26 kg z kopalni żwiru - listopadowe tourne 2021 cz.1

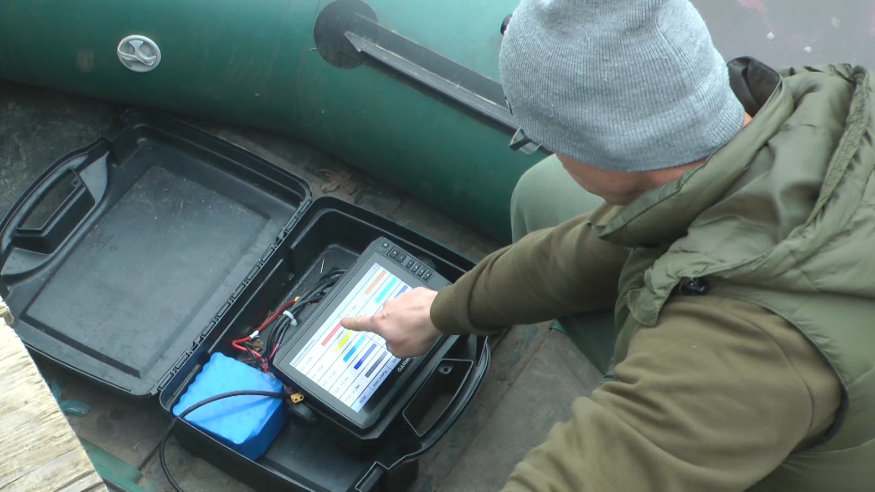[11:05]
Czerwony od 3,5 do 5 metrów, pomarańczowy od 5 do 7,
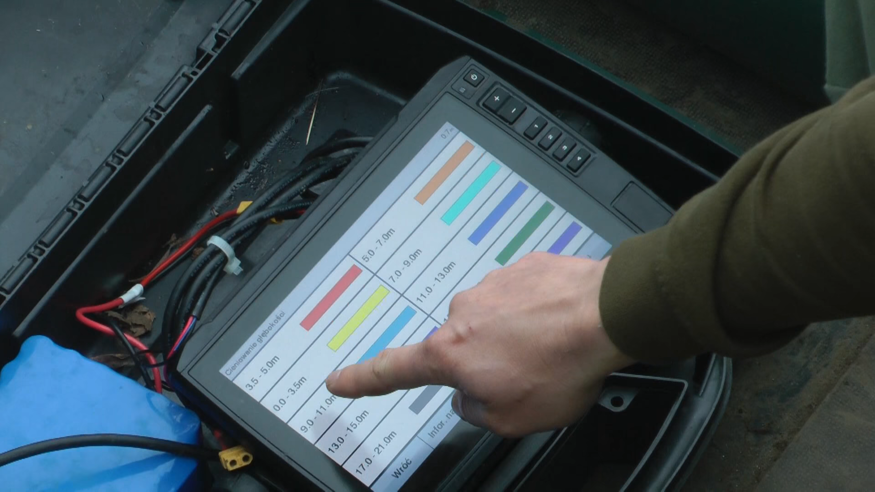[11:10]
żółty od początku, żółty to jest płcizna 0 do 3,5, czerwony od 3,5 do 5, pomarańczowy od 5 do 7 i tak po kolei.
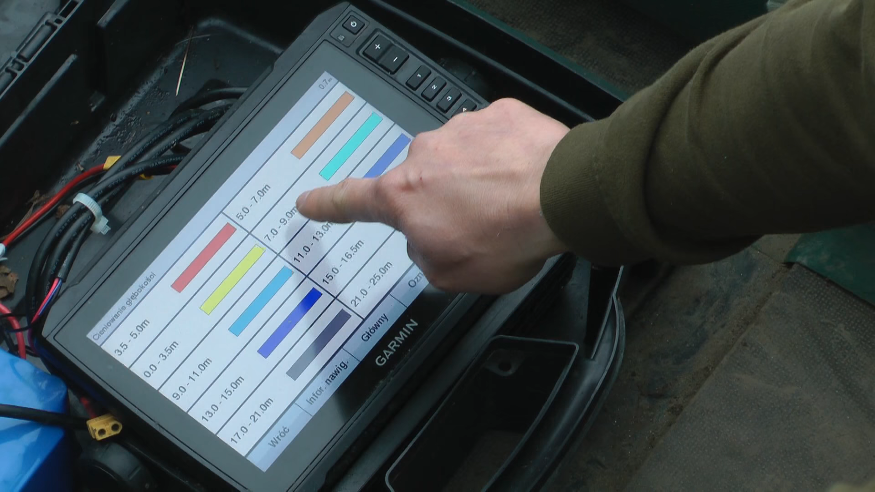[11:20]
od 7 do 9, od 9 do 11, od 11 do 13, od 13 do 15, od 15 do 16, bo też ciekawa półka będzie.
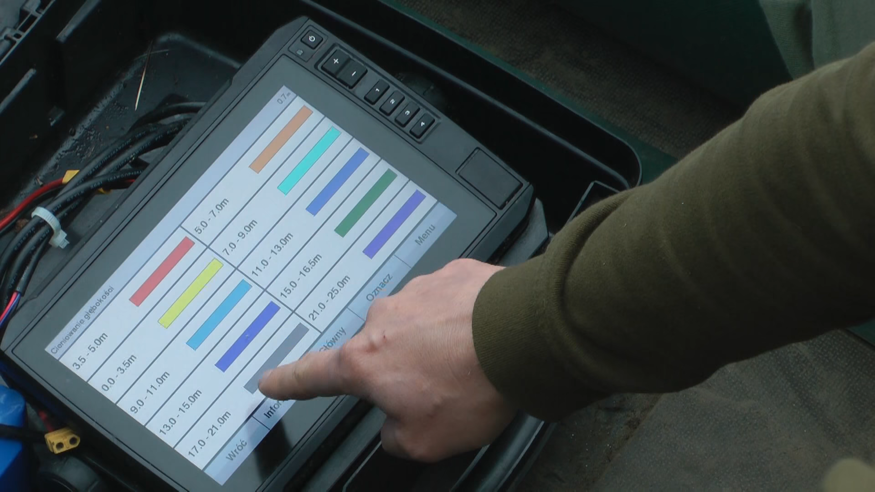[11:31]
No i 17-21 to już takie na szaro i z ciekawości taki, nie wiem jak to nazwać, taki niebieski, nie wiem jak to nazwać ten kolor, od 21 do 25.
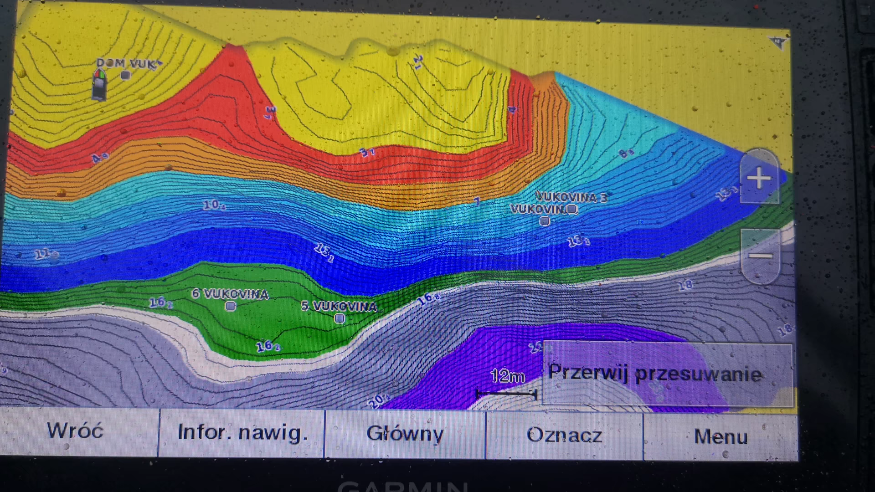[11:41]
I teraz zobaczcie jak to się kształtuje.
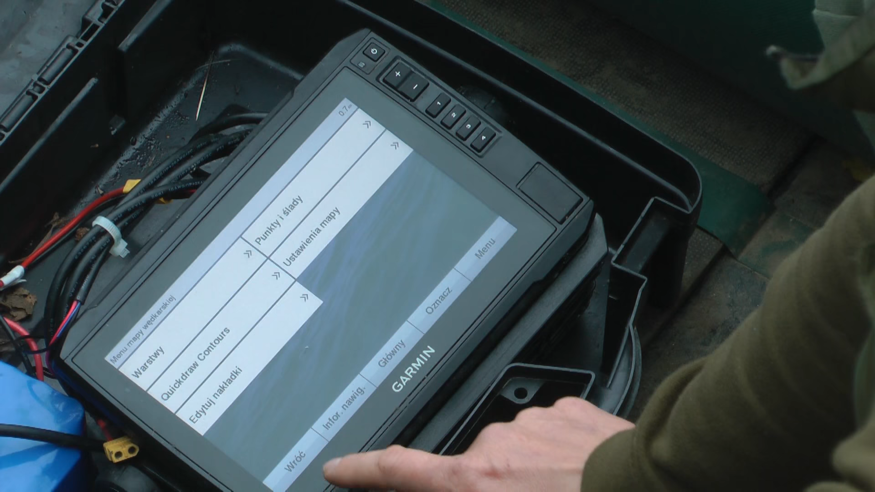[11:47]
Tylko wrócę do mapy. Tak to wygląda.
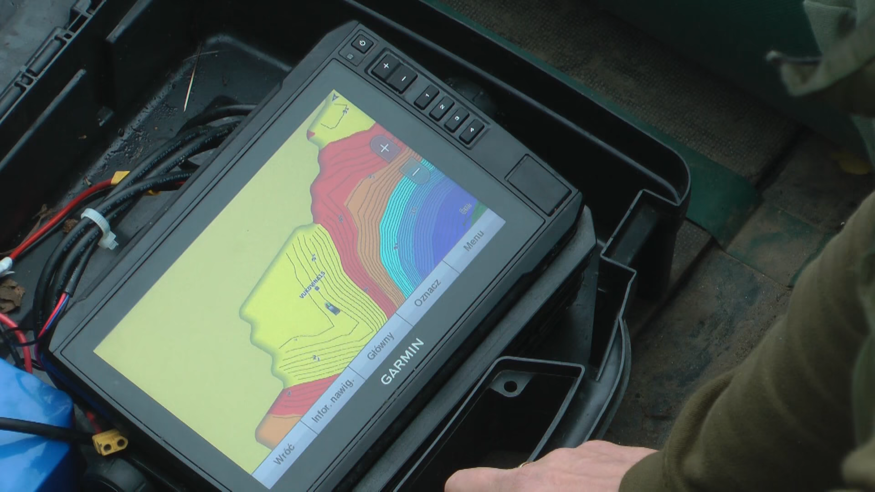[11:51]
Jesteśmy w tym miejscu. Ja bym musiał tak ostać pontonem, żebyście to dobrze zobaczyli.
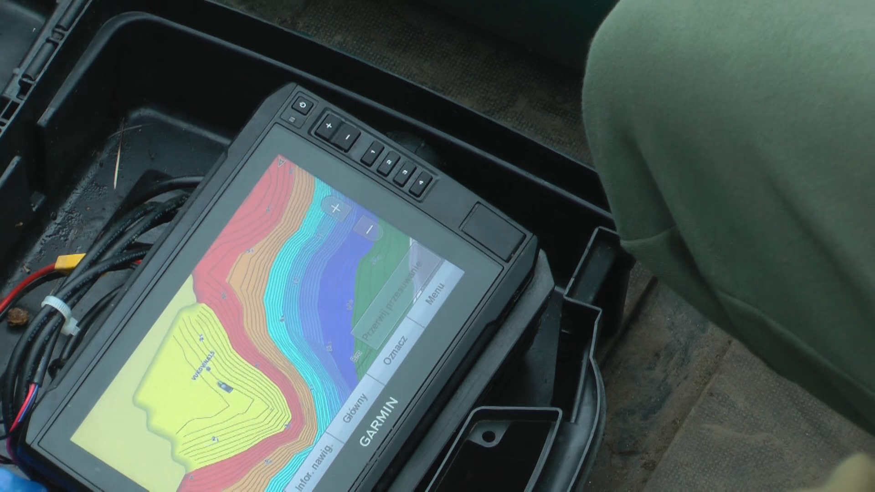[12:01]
Czyli jak Madzia nagra o tak
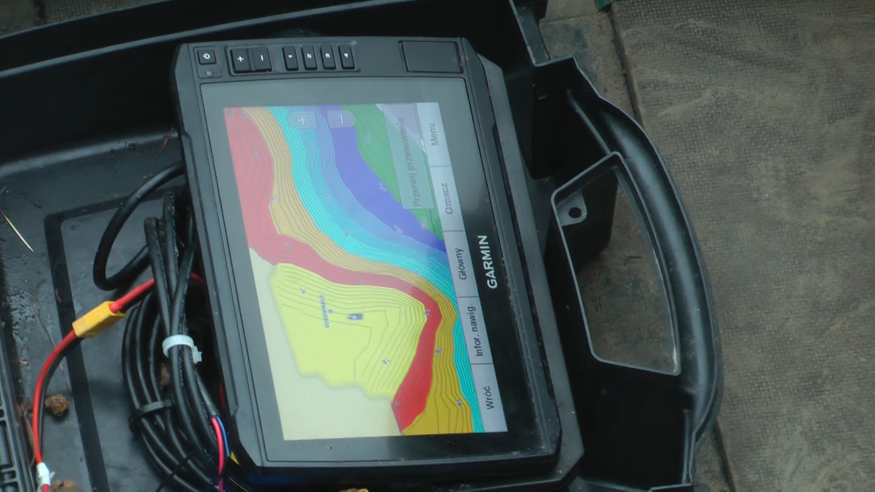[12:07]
mapę,
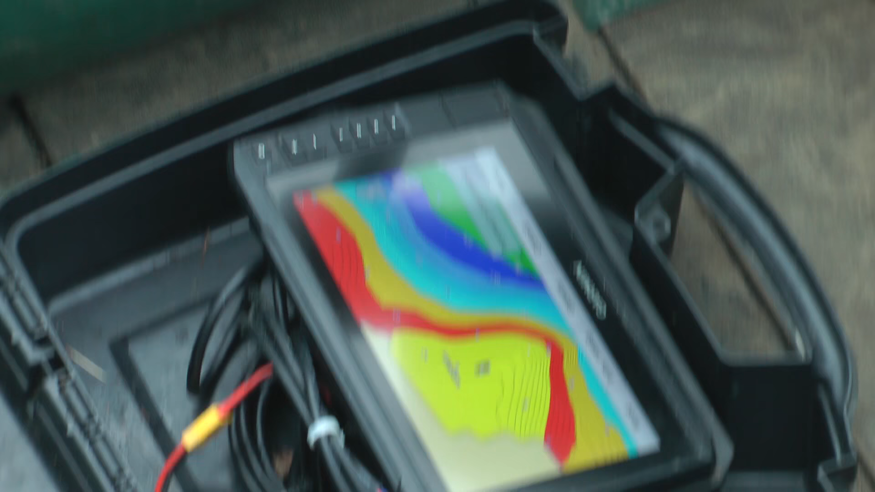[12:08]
to mniej więcej tak to się kształtuje równo z naszym brzegiem.
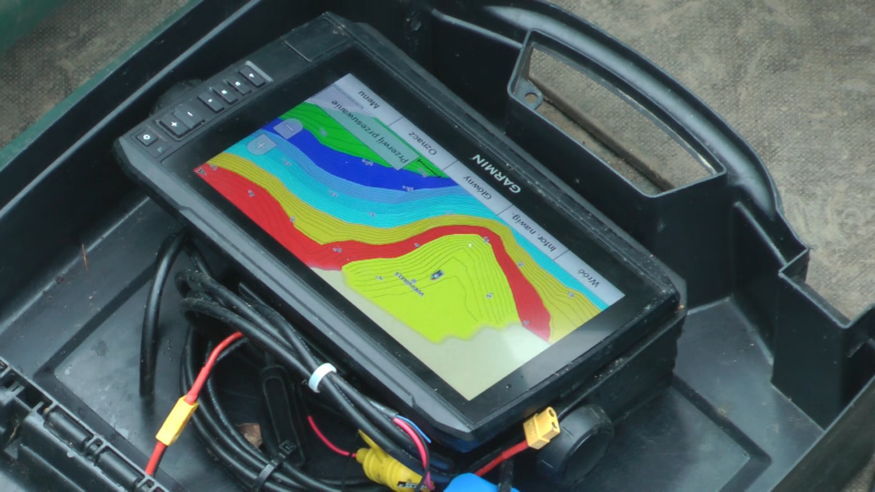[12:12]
O, tak jak będę stał, to tu idzie brzeg i to idzie brzeg. O.
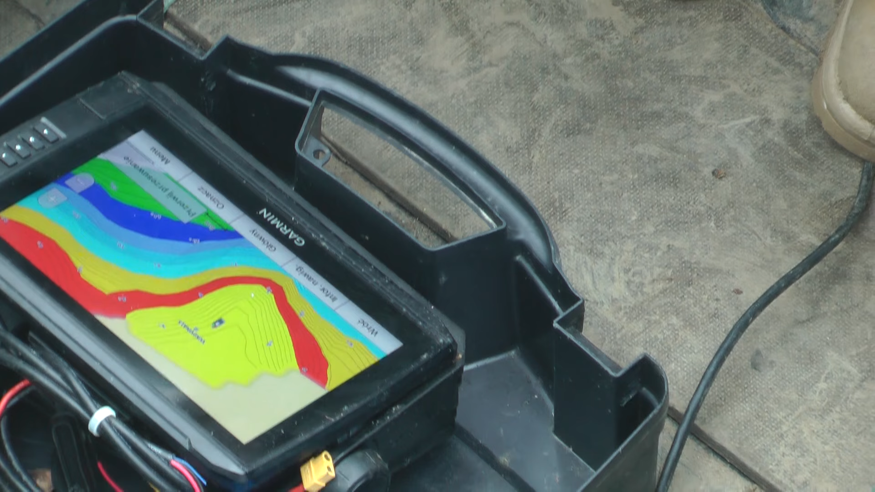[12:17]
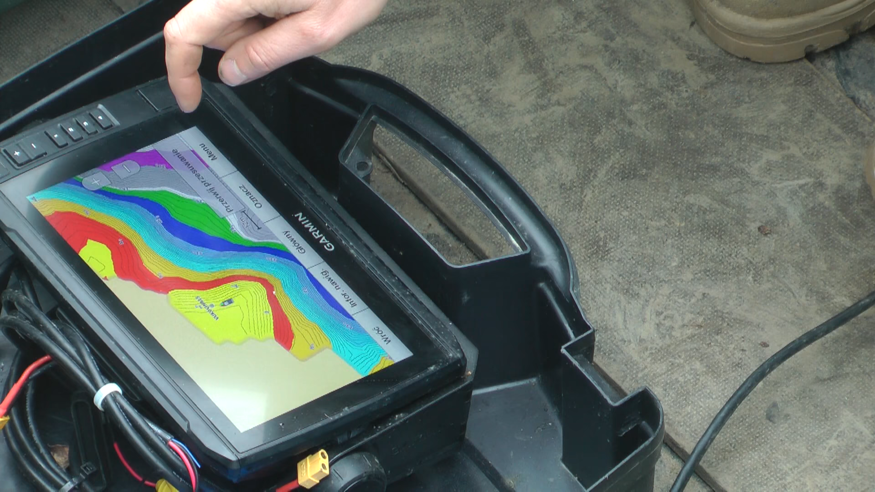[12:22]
O, to jest coś takiego. Czyli widzicie, gdzie niegdzie są większe spady, gdzie są mniejsze spady. Tutaj na przykład musiałbym jeszcze troszeczkę.
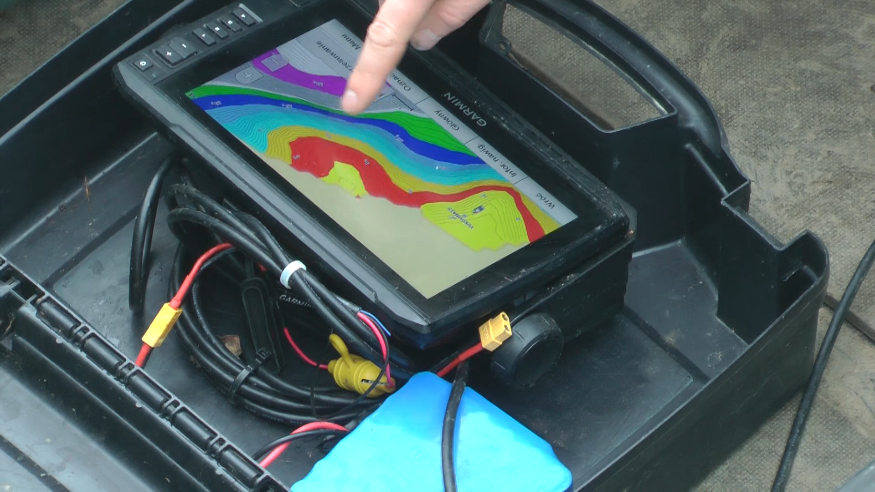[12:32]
Tu jest fajny taki garbik do 5 metrów. Tu spada szybciej, tu spada wolniej, tutaj też spada wolniej.
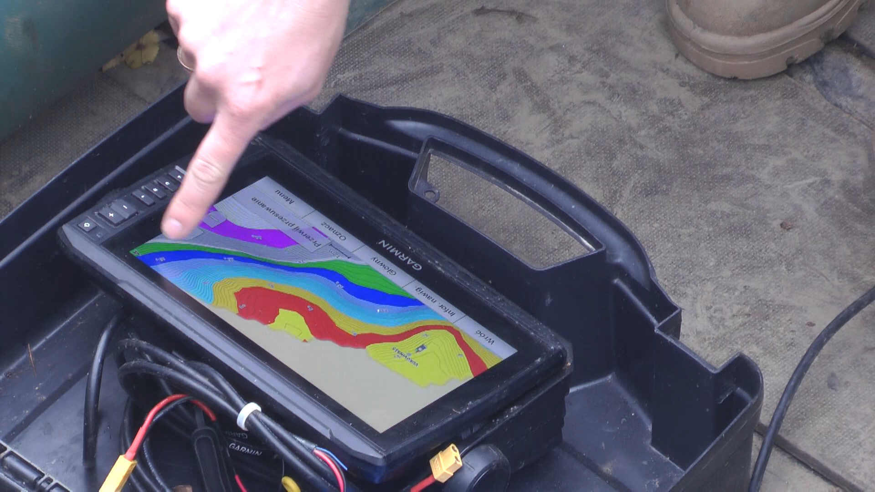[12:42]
I tu jest fajna półka. Zobaczcie, jak tu jest wąsko. Ten zielony. Jak tu jest wąsko, jak tu, tutaj izobaty idą bardzo szybko.
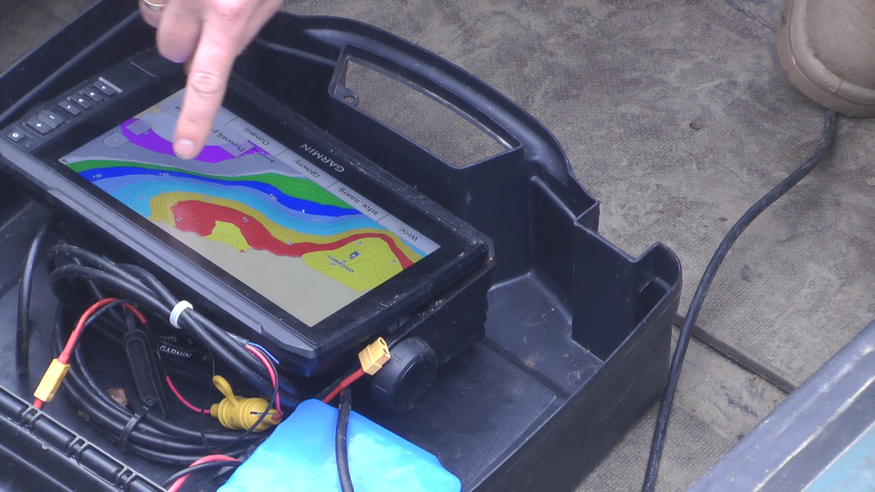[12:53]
Tu jest bardzo duży spad. Do tych 25 metrów. A tutaj zobaczcie, jak idą izobaty.
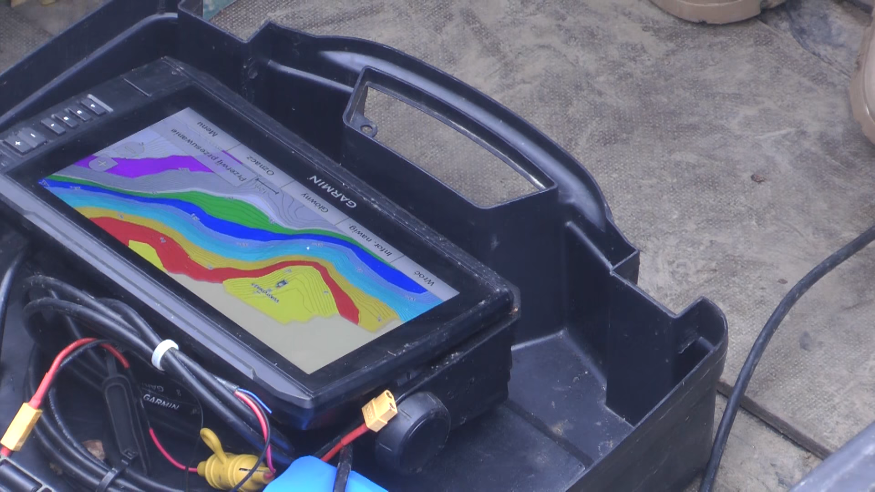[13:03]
Ten spad jest dużo szerszy i tu jest bardzo szeroko. Między 15 a 16,5 metra. Tu jest piękna półka. Zobaczcie, tutaj tej półki nie ma i tutaj tej półki nie ma, są spady.
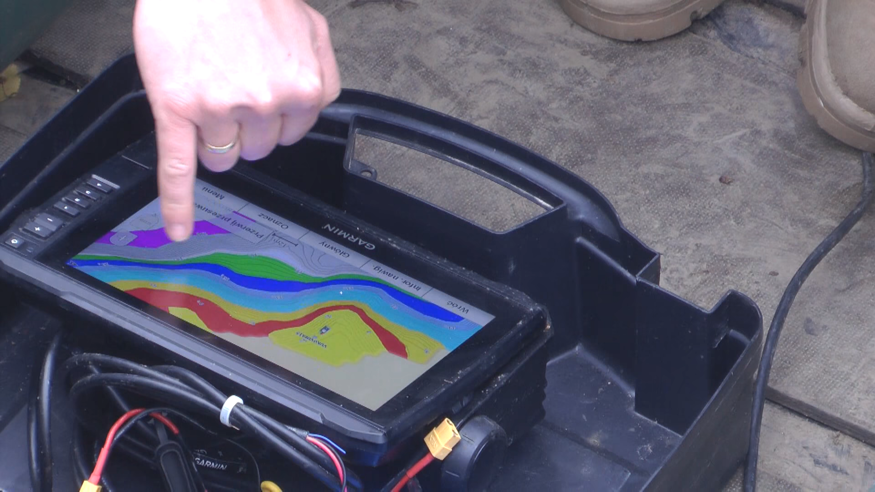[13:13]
A tutaj jest fajna półeczka. Tu na pewno musi jedna wędka iść. A tu może gdzieś na tych między 5, 7 a 9 metrów tutaj pójdą 3 wędki.
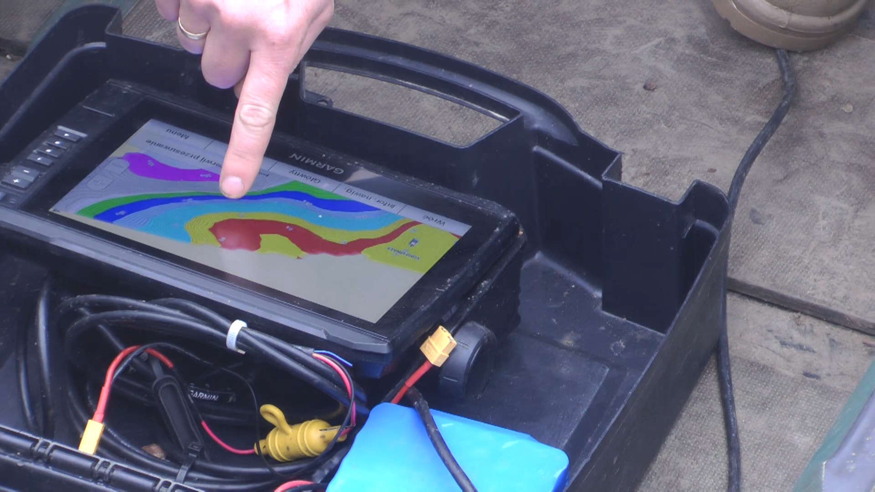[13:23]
Zobaczymy. Tutaj jest fajny taki szeroki plac na, tylko że jest głęboko, poniżej 17,5 metra, ale tu jest szeroki plac.